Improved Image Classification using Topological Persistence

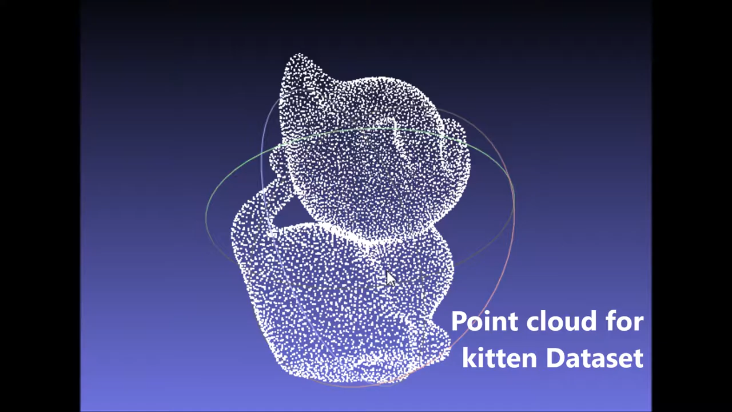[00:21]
Consider the point cloud sampled uniformly from the 3D model of a kitten.
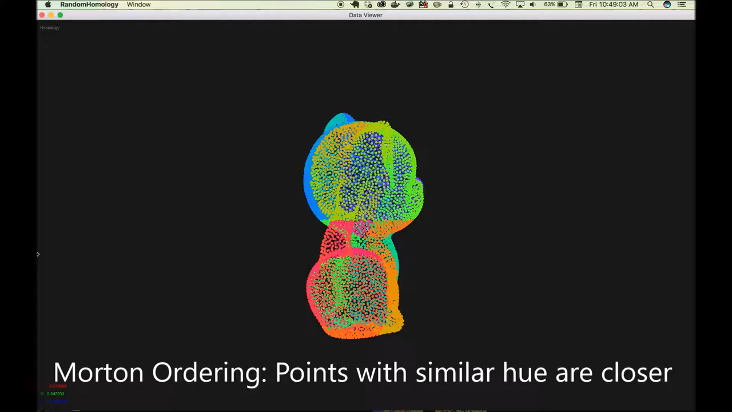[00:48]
As shown in this model, points with similar color are close in the total Morton ordering.